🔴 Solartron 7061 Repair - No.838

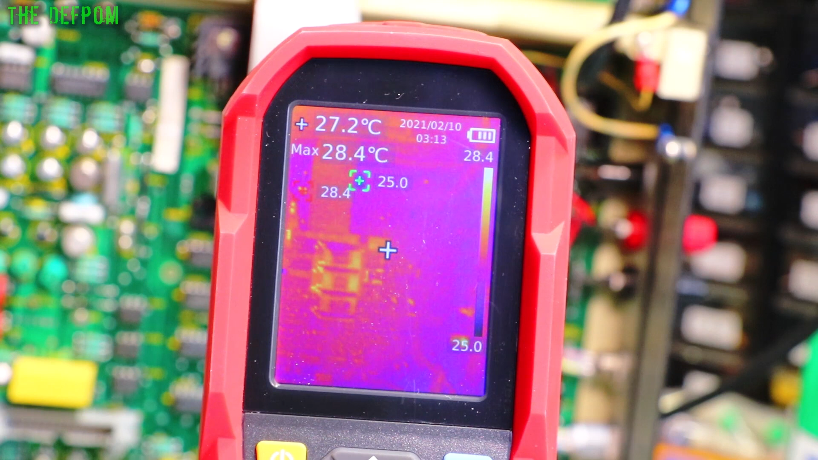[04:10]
On screen: spot 27.2°C, max 28.4°C
I'm going to turn it on over here, on my Variac. Auto transformer. Not really Variac, is it? Ignore the lines across the screen, because I'm close and there's got to be a mirror pattern going on there, because of the focusing. We'll see what happens. What gets hot? Well, there's a few things lining up around there.
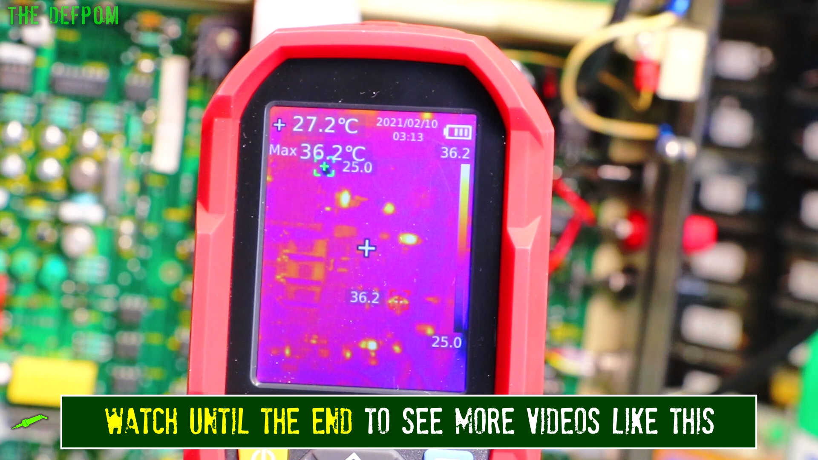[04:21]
On screen: spot 27.2°C, max 36.2°C
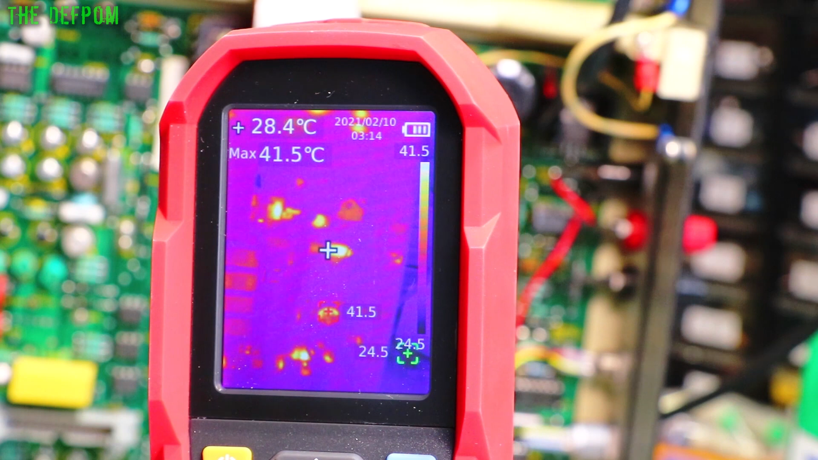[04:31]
On screen: spot 28.4°C, max 41.5°C
Nothing too bad, though. Nothing's really showing up as a dead problem. Hmm. That's concerning. I'm going to turn it off again. I'll inspect the board with this quickly. So a bit of inspection around with it powered up just very briefly.
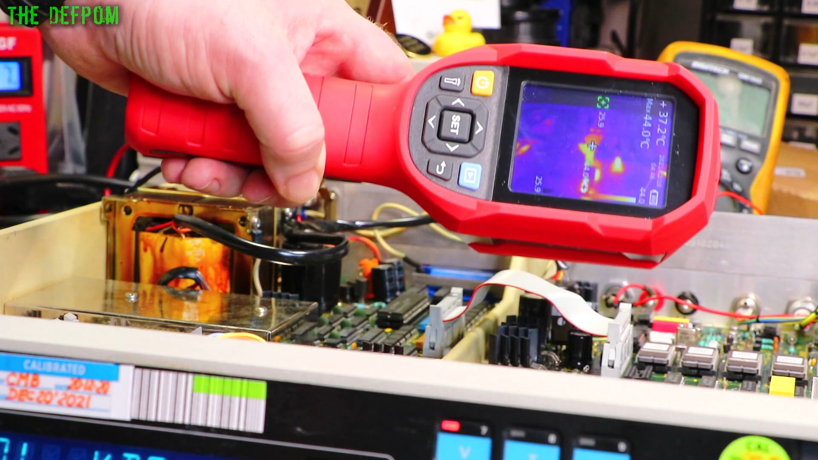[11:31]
Let's try and get it. You're probably getting it reflection, so you can't really see. But there's a hot spot on there, which is about 40 odd degrees, 50 degrees. That's just voltage regulators. So I'm not too worried about that stuff.
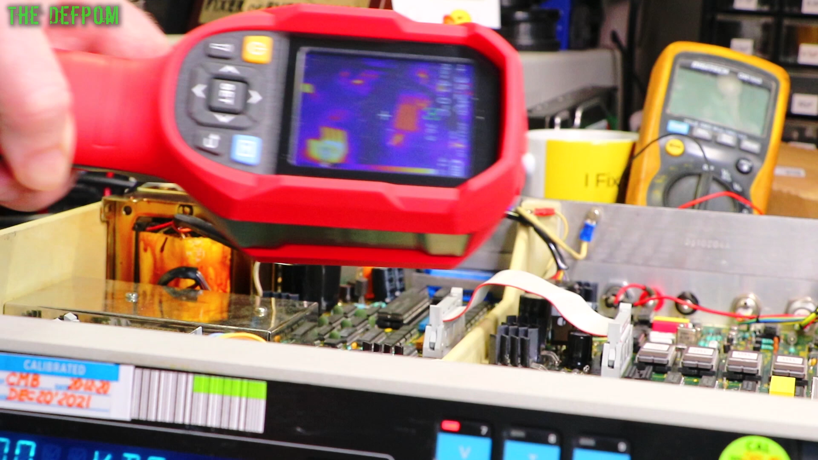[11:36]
Another one over here. It's pretty hot there. But yeah, I mean, it seems basically okay.